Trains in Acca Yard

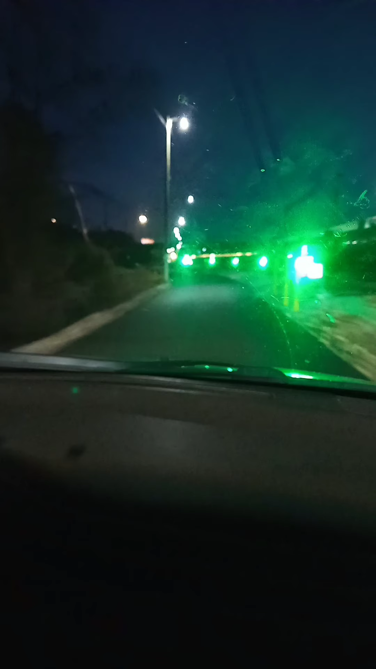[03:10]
There's a lot of lights. You mean there's a train coming? Look, there's a light right there. Oh, no. I don't know. I think that's a train. No, that's a train. Oh, yeah. I think it is a train. And it's coming towards us. Are you sure, Carlos? I think so.